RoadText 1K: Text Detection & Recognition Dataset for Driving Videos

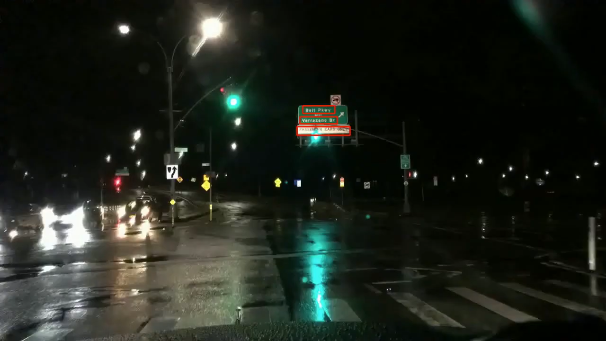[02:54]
A sample annotated video from the dataset is presented, where few text instances change from a legible to English legible category, as we move closer to the object.